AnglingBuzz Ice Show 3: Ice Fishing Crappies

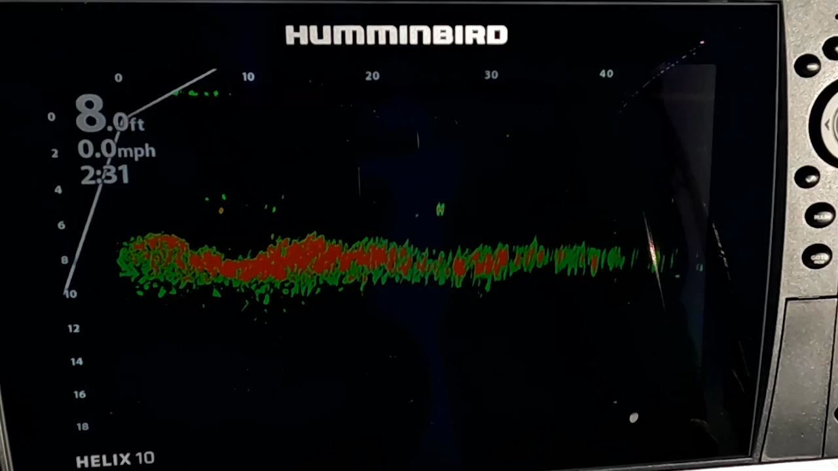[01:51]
On screen: depth 8.0 ft, speed 0.0 mph
Small depressions in these flats. Little you know pockets of weeds. Anything like that. It's going to hold a few more fish because they're just kind of cruising along these big areas.
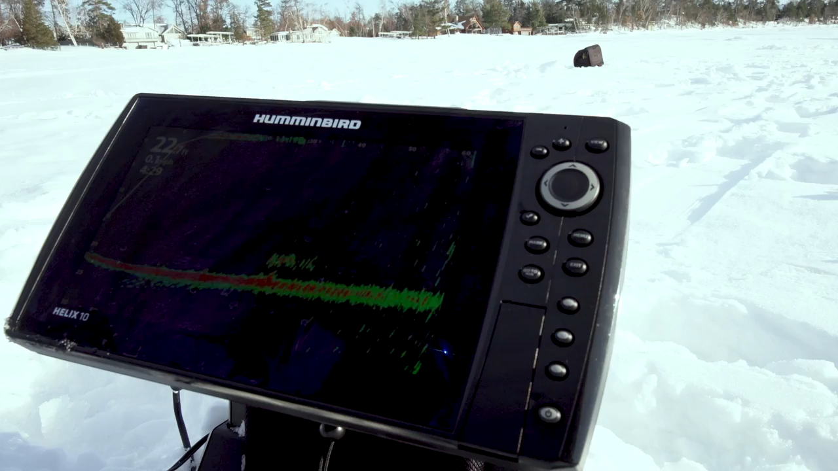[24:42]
a minute ago and there was nothing and now we've got fish
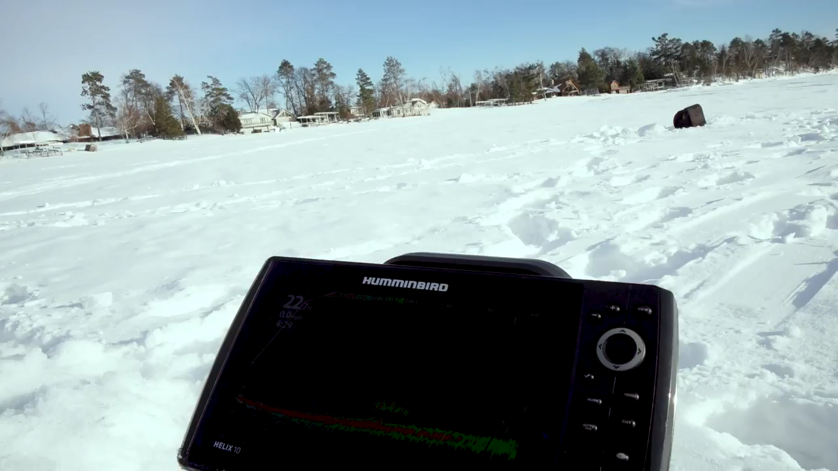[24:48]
23 feet they're three to four feet off the bottom now i just have to go get my fishing rod and try to catch them
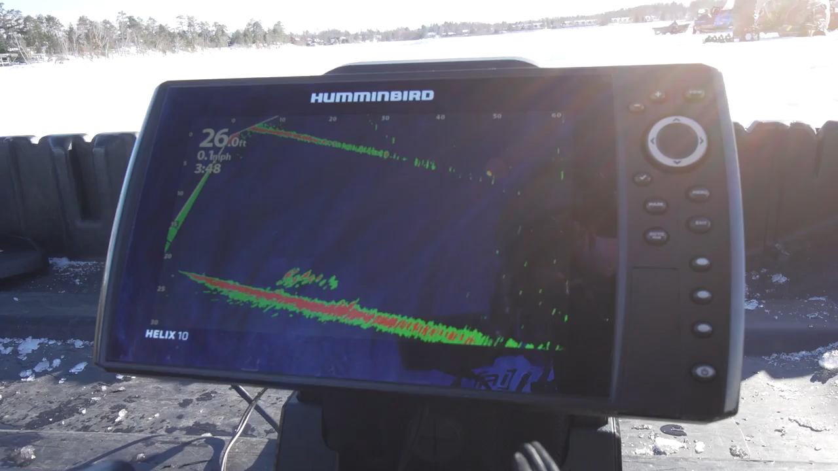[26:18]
the future right now they're the present i should say and we've got the forward facing technology so that now you can actually search and find them so really really neat technology
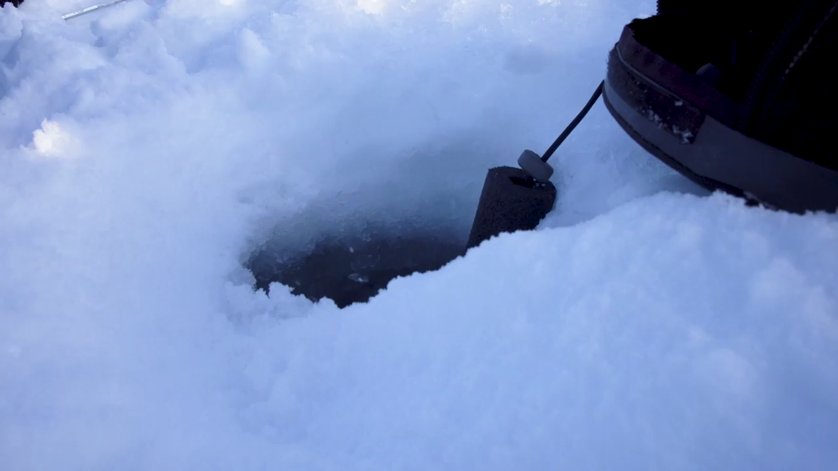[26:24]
be interesting if you see me down there mike so this is what's fun
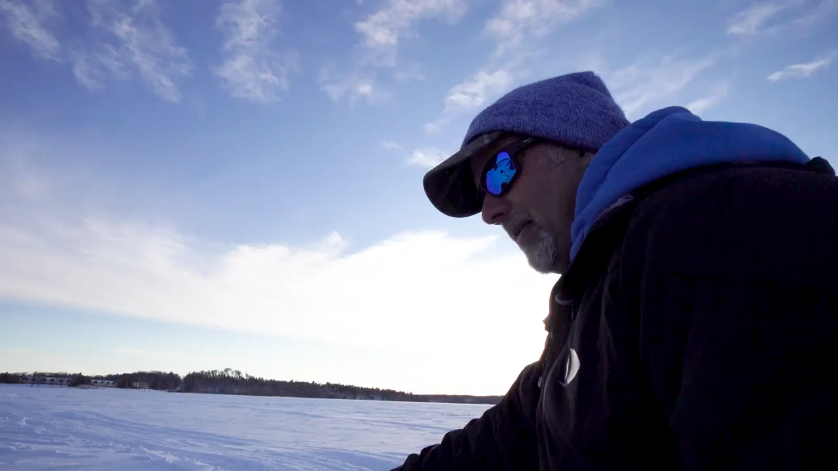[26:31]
about this new technology so phil's right next to me fishing with a graph a 2d graph and
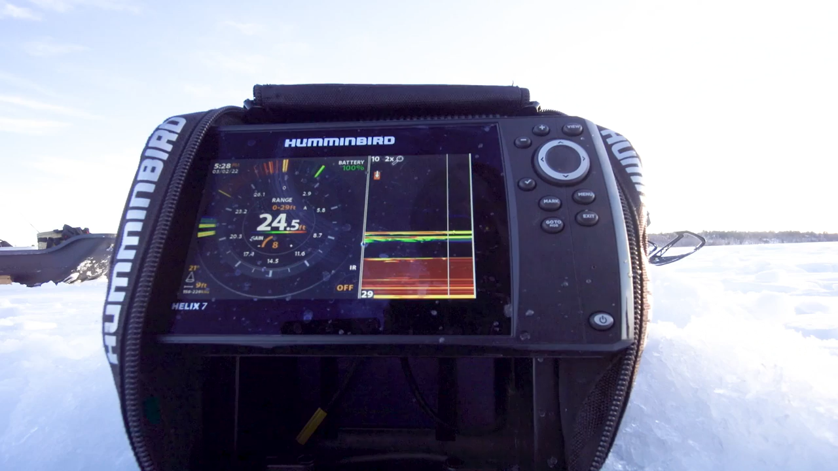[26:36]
On screen: depth 24.5 ft
you're seeing fish on there right still a couple yep and i've got the mega live down here facing in down mode let me just see phil can oh yeah i can see you see that one coming up yep i can see phil's right there
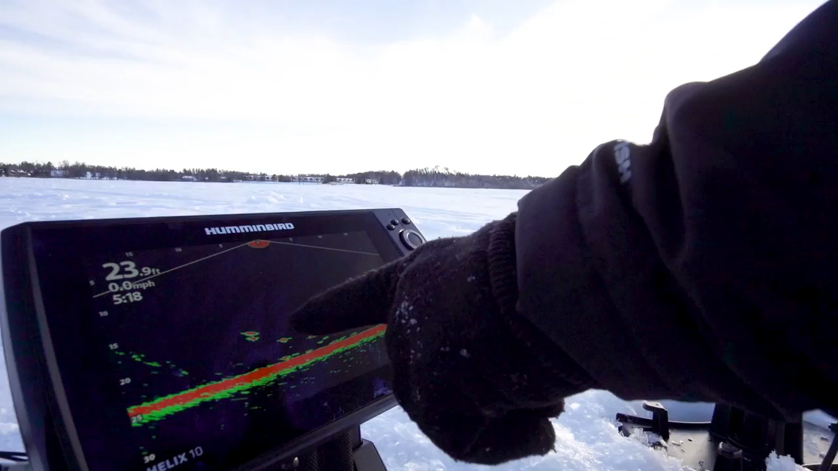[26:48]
On screen: depth 23.9 ft, speed 0.0 mph
it's coming right up oh he just oh he just missed it so there's phil's jig right there i'm 10 feet away from phil
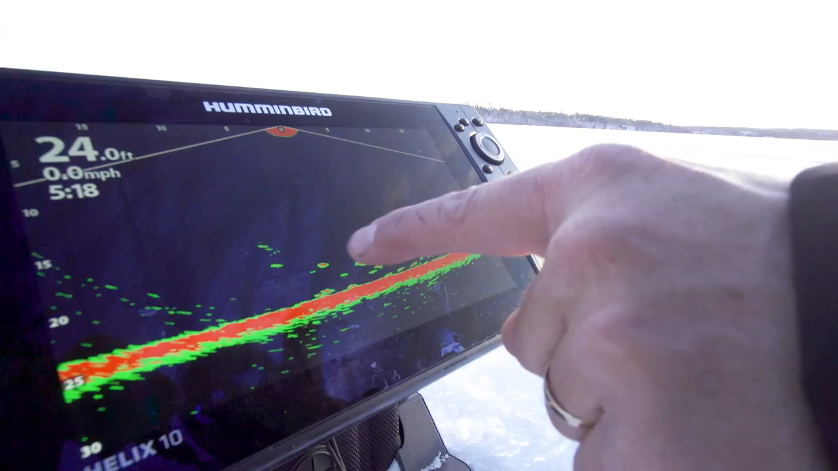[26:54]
On screen: depth 24.0 ft, speed 0.0 mph
here's this school of fish below us and i can judge the mood of phil's the fish
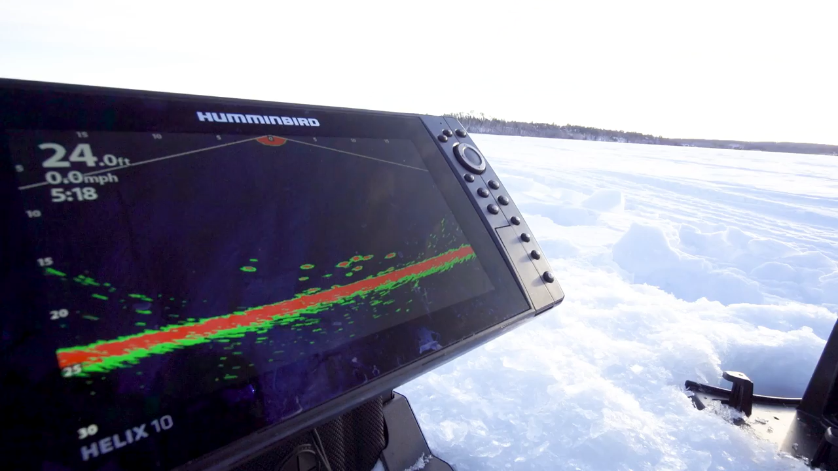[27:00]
On screen: depth 24.0 ft, speed 0.0 mph
phil is fishing for by how he's working it so that's the cool part of this technology is you can like watch the fish
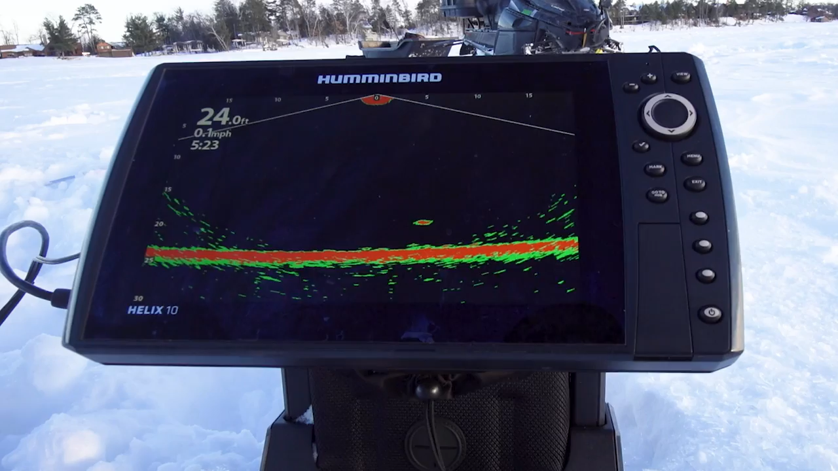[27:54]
On screen: depth 24.0 ft
now he's getting a little activity yep here he comes so here he comes look how when i wasn't jiggling he wasn't doing nothing you know right there now he's right right right on it got him got him good job nice